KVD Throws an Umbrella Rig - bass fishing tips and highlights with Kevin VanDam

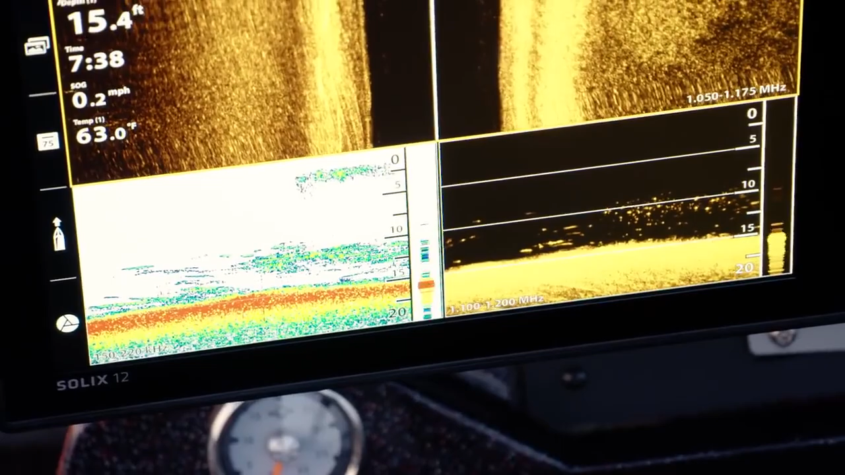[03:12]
On screen: depth 15.4 ft, water 63.0°F, speed 0.2 mph
Oh God, there's another big pot of bait right there.